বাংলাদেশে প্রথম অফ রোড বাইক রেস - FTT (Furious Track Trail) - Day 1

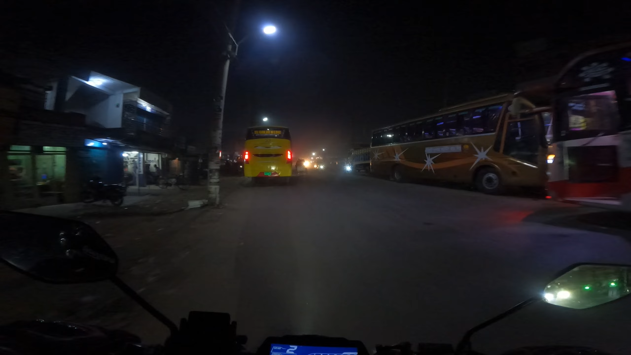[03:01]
প্রথমেই ধুলো খেলাম রাস্তার, ধুলো খাইতে খাইতে জীবন শেষে যাবে মোটামুটি।
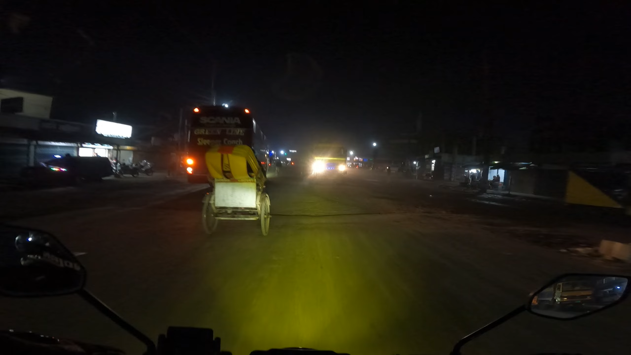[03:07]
এই মামা সাইডে। তো ওকে, এখন মনিহারতে বেরোচ্ছি আর কি।
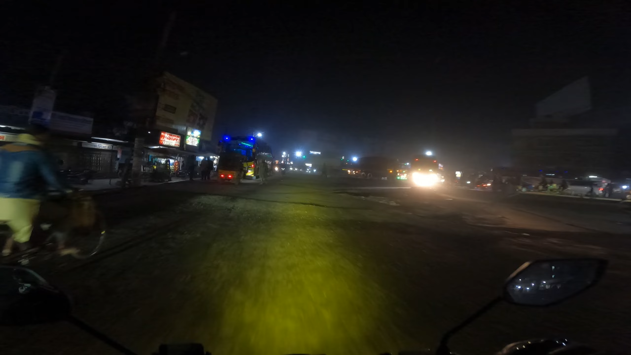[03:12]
আর ব্যাপার যেটা হয়েছে, রাত্রেবেলা তো আসলে ক্যামেরা ফুটেজে দেখানোর মতো কিছু থাকে না, তারপরেও
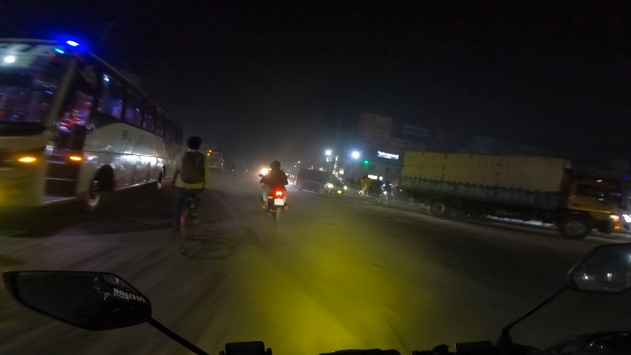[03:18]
টুকটাক মনে করেন দেখা যা পারি তাই আপনাদের সাথে শেয়ার করবো এক্সপিরিয়েন্স।
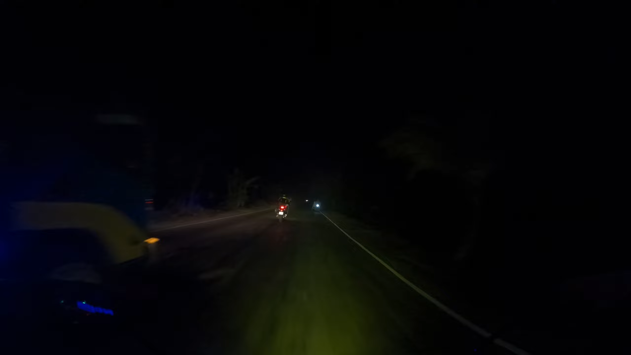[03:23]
এখন চলে আসছি মধুমতি সেতু, আই মিন কালনা ব্রিজ।
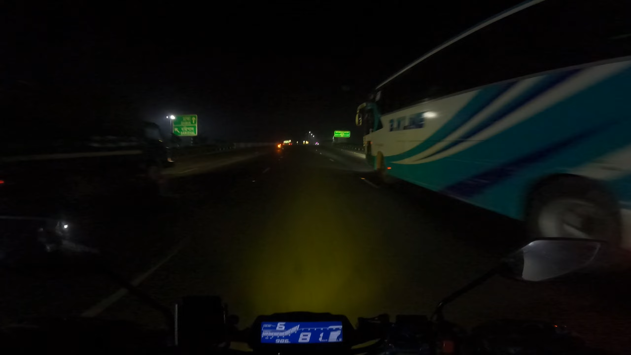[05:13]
তো এই কারণে আস্তে আস্তে আগাচ্ছি। তো যাই যেতে তো আরও কথা হচ্ছে, এই দেখেন পগলা রাইডার তিনজনে এসে রিক্সার এসে।
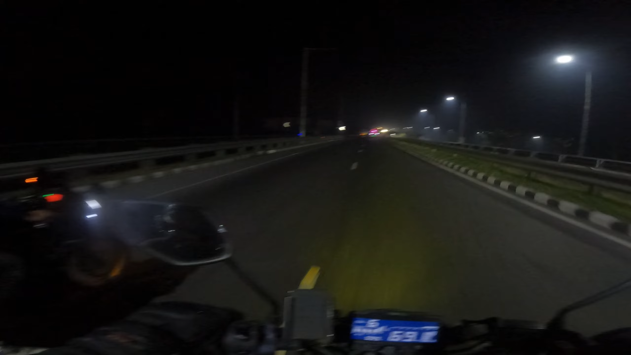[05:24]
ওকে, তো আমরা পদ্মার কাছাকাছি চলে আসছি, পদ্মা সেতুর। দেখো
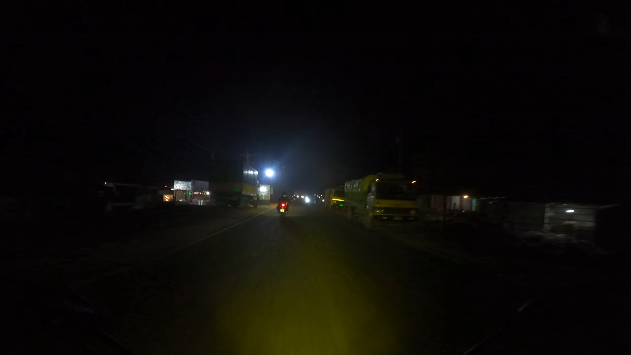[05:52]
তো আমরা চলে আসছি কুমিল্লা কুমিল্লা থেকে ক্যাম্পিং গ্রাউন্ড হচ্ছে এই পাশে আমরা লালমাইতে আছি এখন তো বাজে এখন